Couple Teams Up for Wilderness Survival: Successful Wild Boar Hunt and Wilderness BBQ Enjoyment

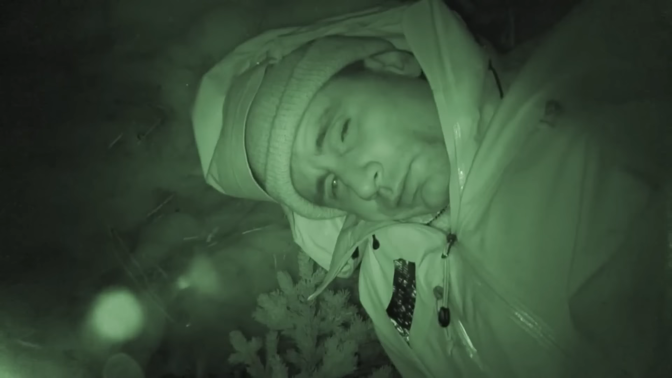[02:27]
That night, they returned to the snow cave, but large chunks of snow had already fallen off.
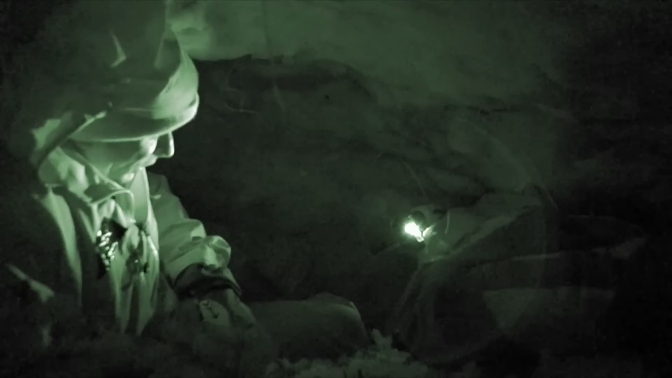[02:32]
They barely made it through the night.
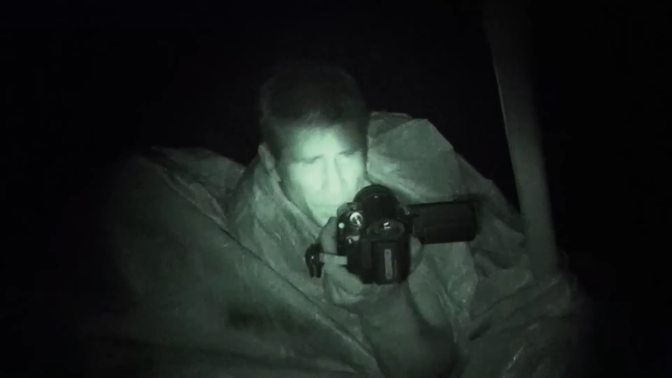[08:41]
At night, the temperature dropped sharply, and they used the waterproof tarp as a blanket to keep warm and sleep.
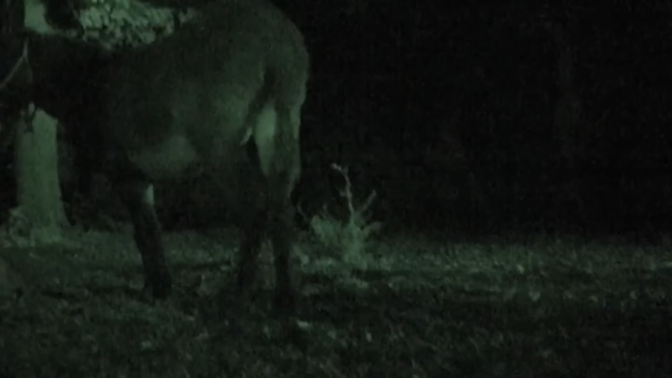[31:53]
They filled up on acorn paste and slept soundly, but were disturbed at midnight by the restless donkey,
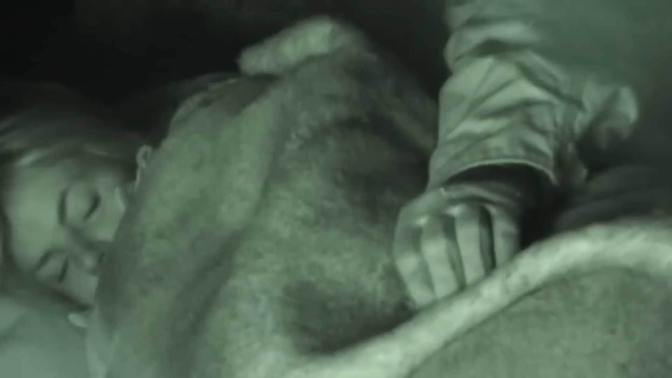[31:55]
likely spooked by something approaching in the dark.
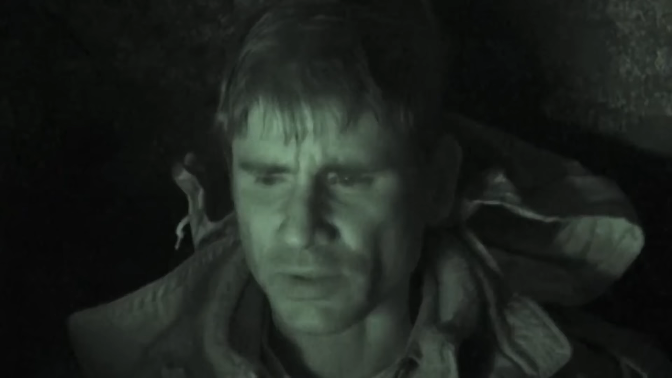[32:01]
Michael stayed awake by the fire, suspecting a cougar, and let Ruth sleep.
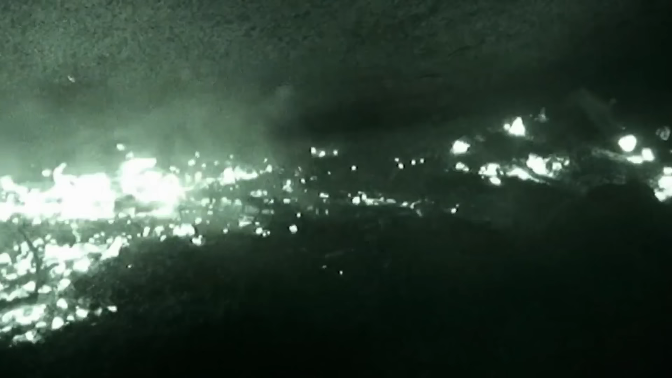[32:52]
After the flames died down, he covered the charcoal with earth to create a warm bed that would provide heat throughout the night.
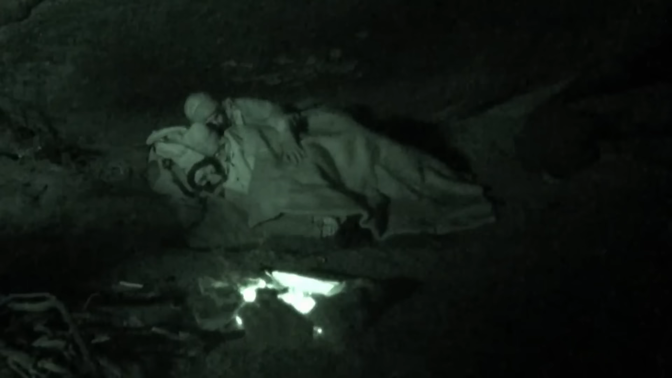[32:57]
They also built a fire nearby, ensuring a comfortable sleep.
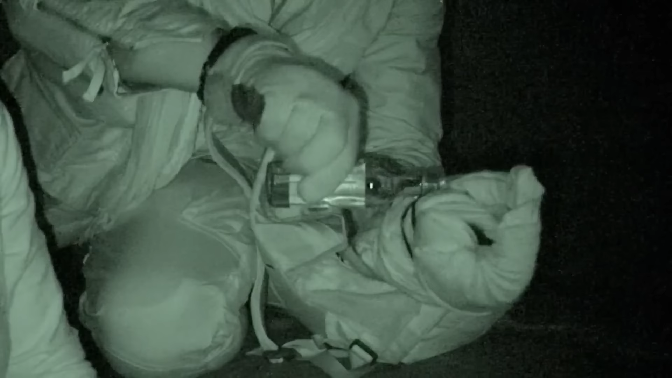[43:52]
They wrap their cotton sweatshirt around a knife,
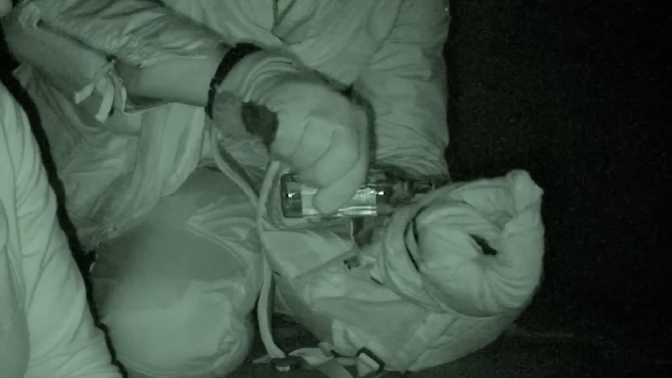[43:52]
pour some alcohol on it to make a torch, and use iodine as water purification tablets to sterilize the stagnant water in the cave.